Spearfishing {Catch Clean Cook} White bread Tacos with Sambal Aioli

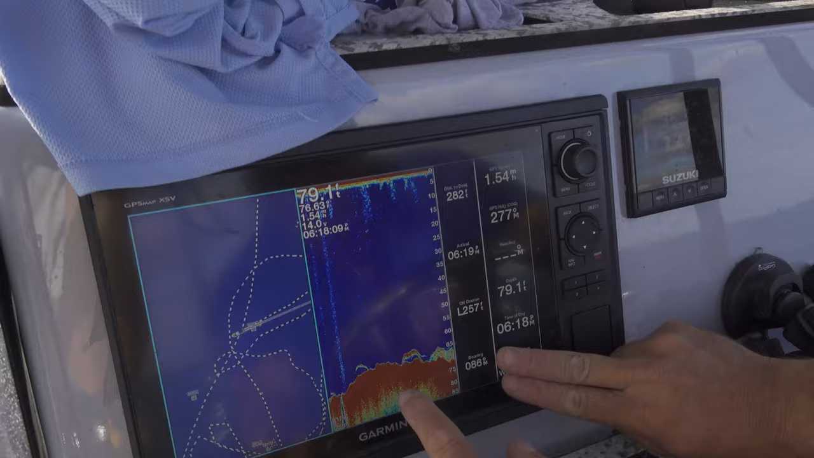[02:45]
That's one big fish right there. That's all bait fish.
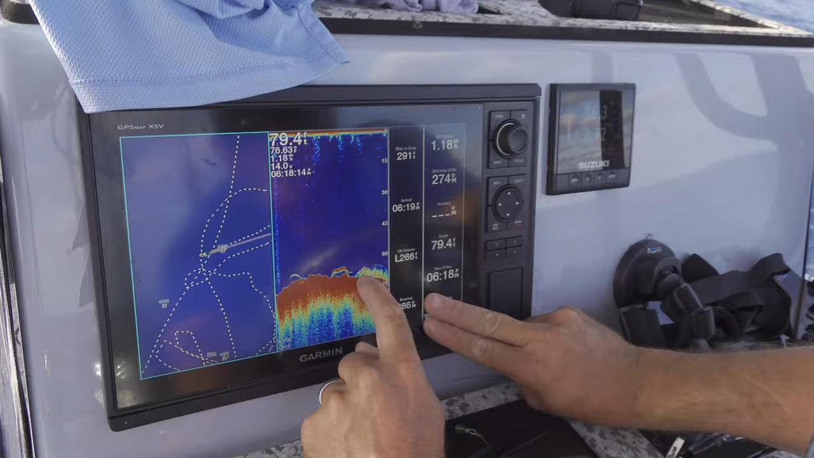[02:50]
Up here, that's probably going to be either a grouper or a big Kibera snapper falling down.